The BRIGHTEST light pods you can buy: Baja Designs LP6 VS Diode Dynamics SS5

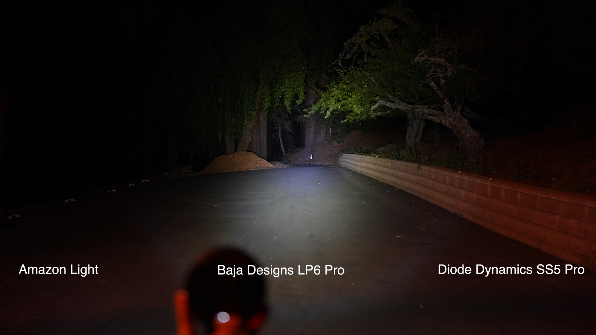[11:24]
Okay, so I just got back from checking out the measurement on that test run. So this light came in at 14.2 lux.